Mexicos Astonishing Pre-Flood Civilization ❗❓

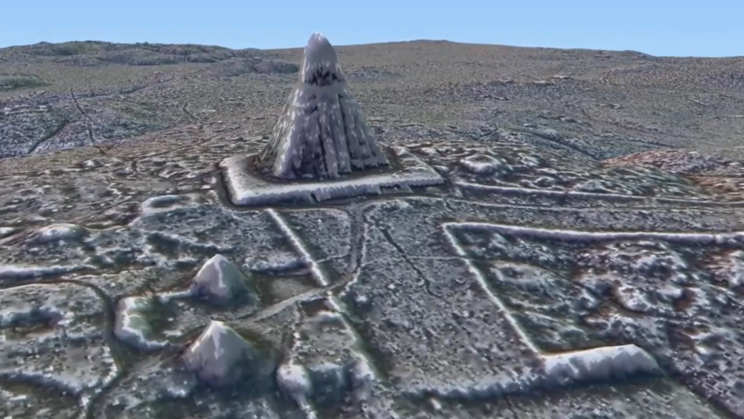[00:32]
Notably, expanding recognized scales of many of these ancient cities. We believe these often remarkably ingeniously laid-out settlements, now buried under millennia of strata,
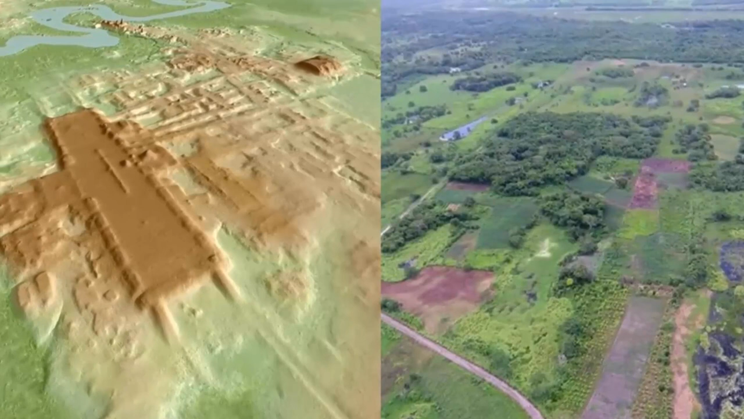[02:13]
Researchers stated, quote, A Guadar Phoenix is by far the most sprawling ruin, end quote. They continued, In fact, after three years of study, we have determined that it's by far the largest and very probably the oldest Maya structure ever found in Mexico.